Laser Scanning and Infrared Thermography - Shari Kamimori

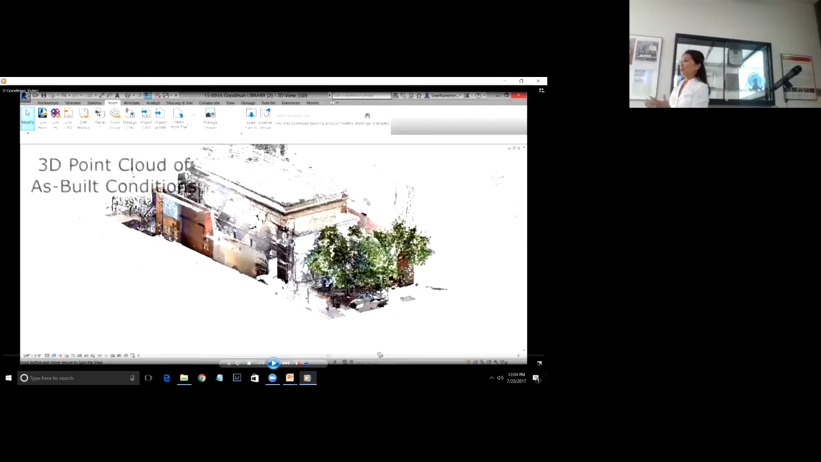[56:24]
So again, it's the same concept, but they're using different tools, equipment, because they're capturing larger space. So you need the range. They're not as accurate, but again, you need to kind of assess your situation. What do I need? What is the accuracy I need? Do I need millimeter accuracy, or is centimeter accuracy okay? What is it that you're trying? Are you just trying to get an overall, you know, picture, or are you trying to build something off-site, which again requires a lot more accuracy? Okay, should we start the video? Yeah.
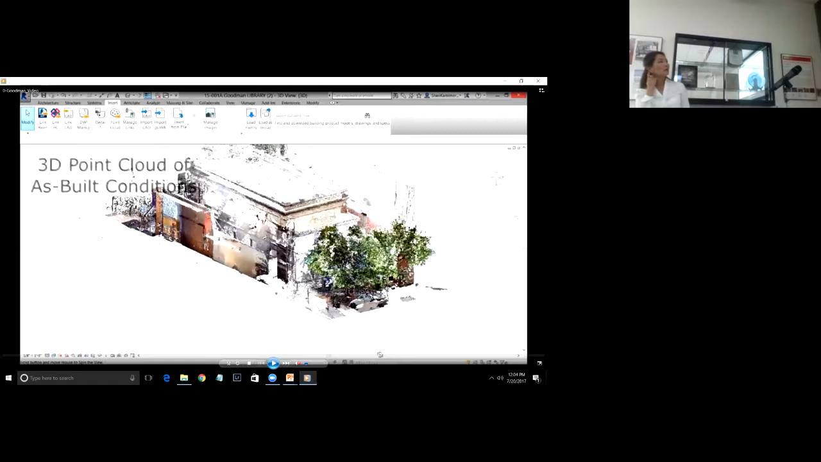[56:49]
So we scanned. What you're seeing here is the 3D point cloud of the building.
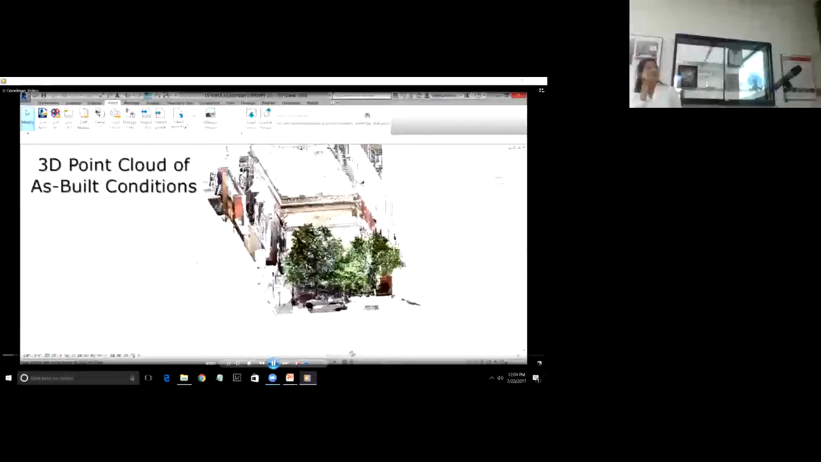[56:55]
That one wall is the adjacent building.
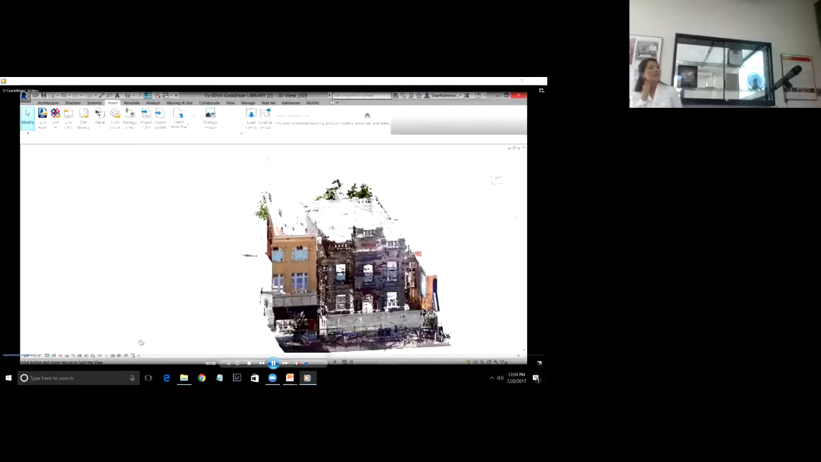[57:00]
And then from the scan data, we actually created a 3D model, because architects, designers,
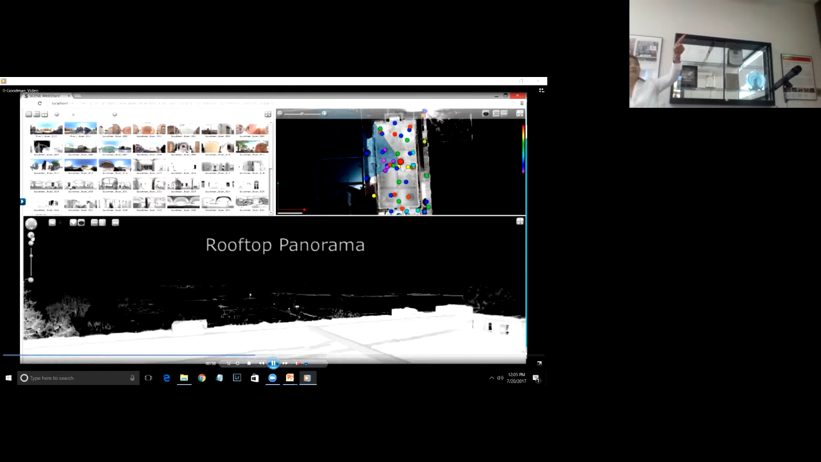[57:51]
And again, here you can see that on the top right, the color scale I was talking about, the different colors representing different elevations of where those scans were taken.
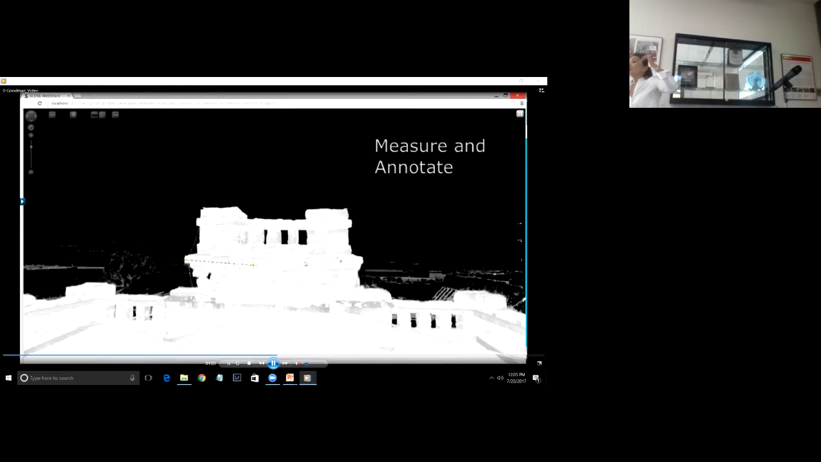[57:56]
This is the scan from the rooftop.
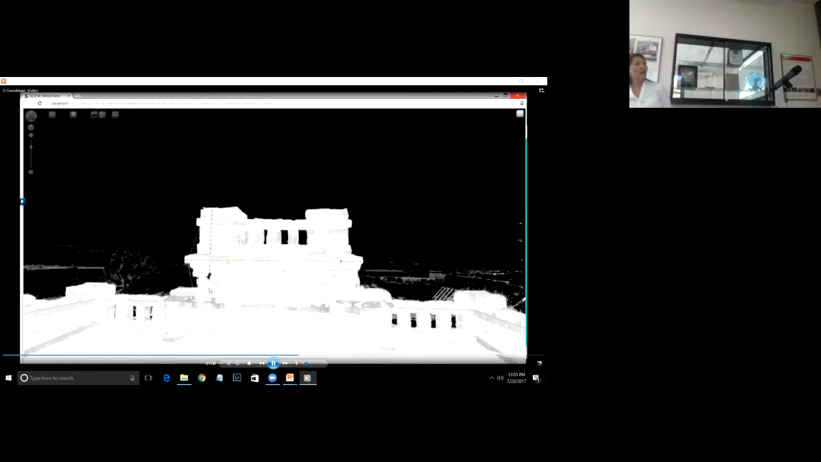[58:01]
So what they did was they took this information and they measured that tower in order to design the containment.